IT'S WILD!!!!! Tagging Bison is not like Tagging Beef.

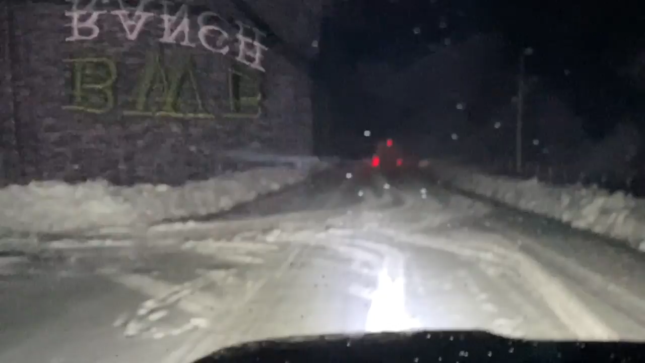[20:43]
And he is coming along. I don't know if you guys can see. It is snowing pretty bad. Oh, yes, there's the light.